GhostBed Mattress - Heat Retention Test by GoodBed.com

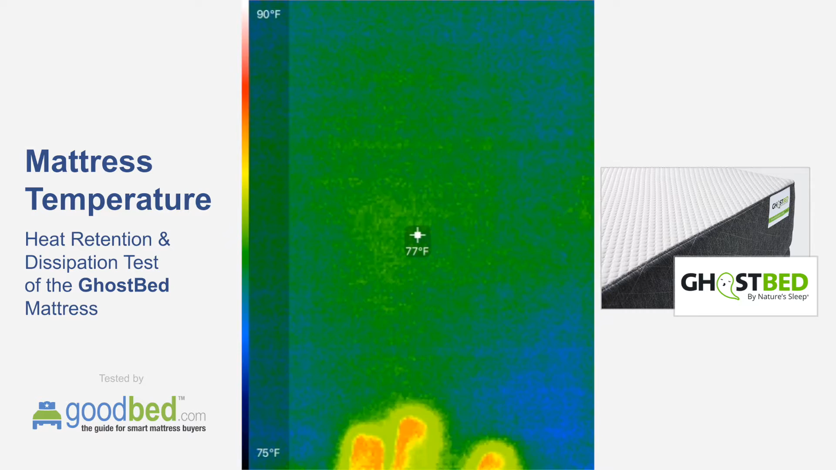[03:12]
On screen: spot 77°F, scale top 90°F, scale bottom 75°F
okay so that's two minutes and at this point really you know the handprint is pretty much disappeared and the mattress has returned to to ambient temperature